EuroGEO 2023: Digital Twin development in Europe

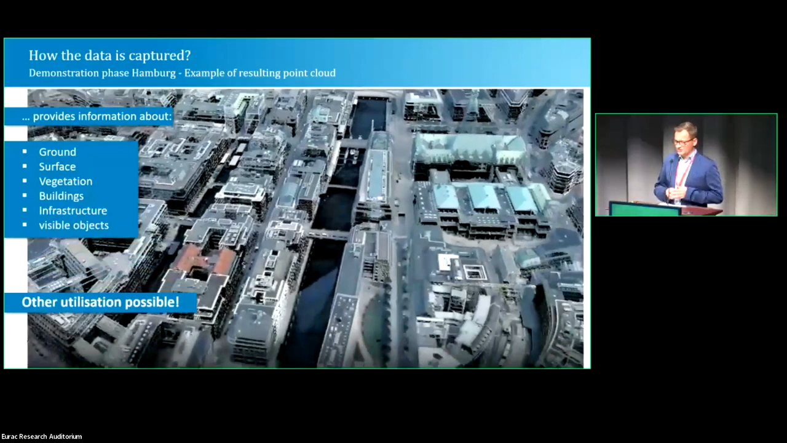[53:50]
This is a video of the point cloud, the calorized point cloud for Hamburg city.
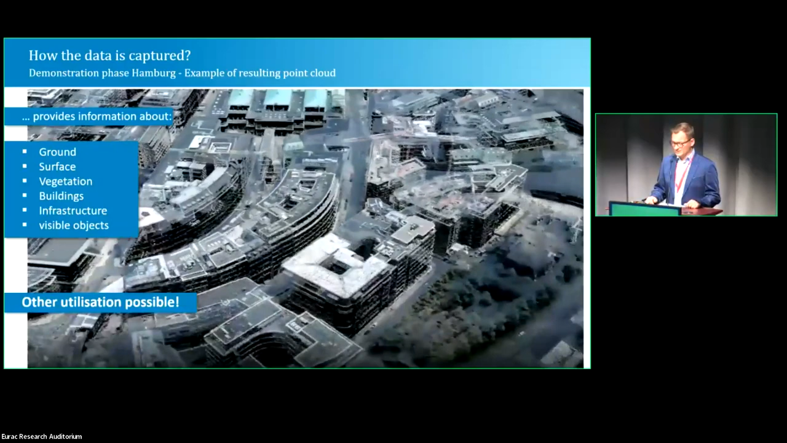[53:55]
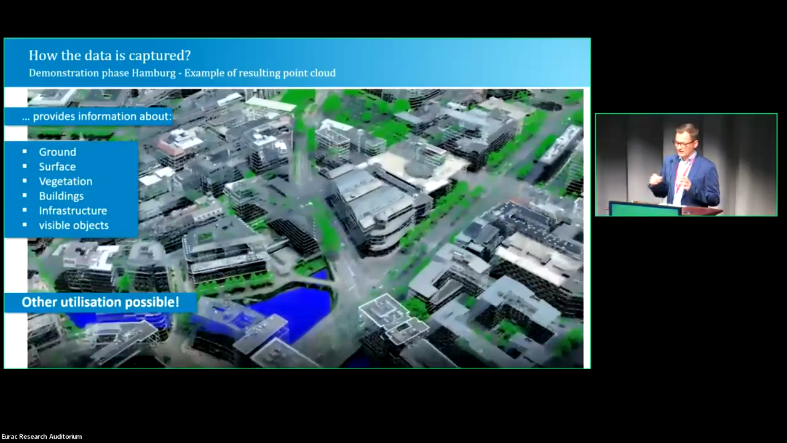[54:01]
We have the RGB informations coming from the aerial images, but we also are able to classify the points in the point cloud. We have the vegetation points which appeared in green. We have the blue points stand for water points and we have the red points here for buildings.
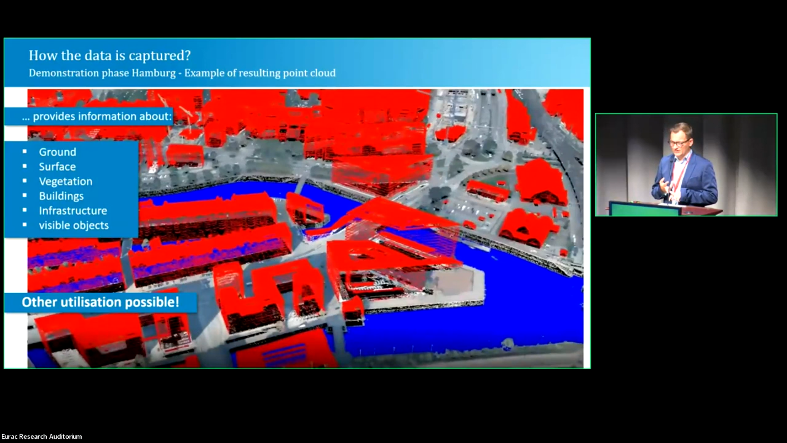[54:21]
We are also deriving soil information.
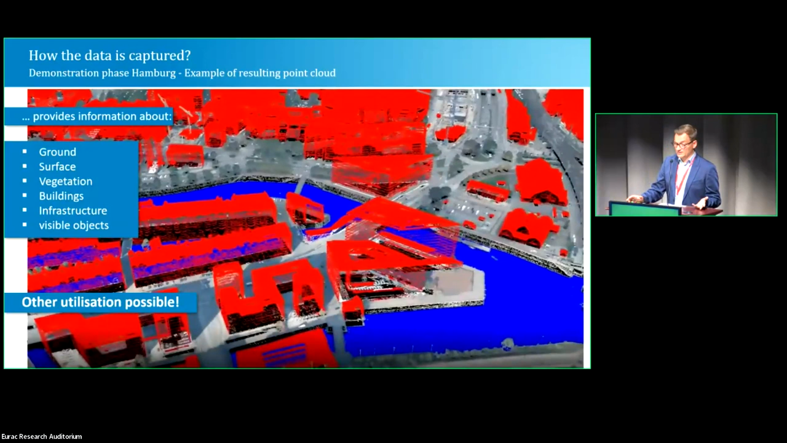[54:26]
And many other objects are possible to derive from this data source. Yeah.
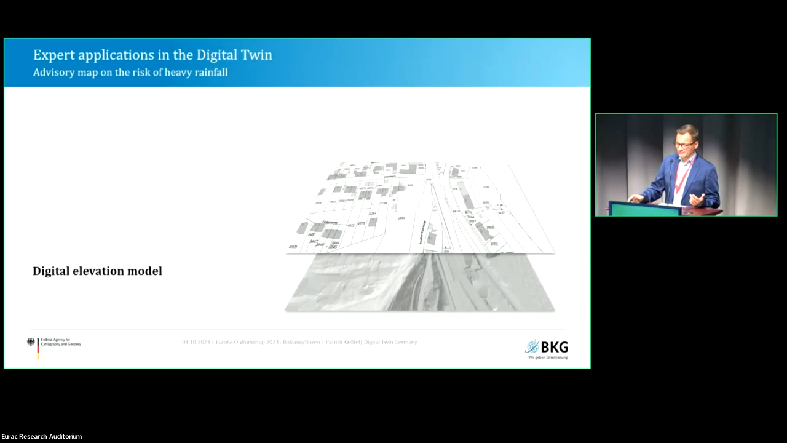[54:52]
of the risk of heavy rainfall because all three different data layers are used in this example. We have the 3D information, the elevation model coming from the 3D information. We have in the center, the existing data about buildings, land cover, vegetation, or what else you need for your model. And we have the expert data, which is the probability of heavy rainfall.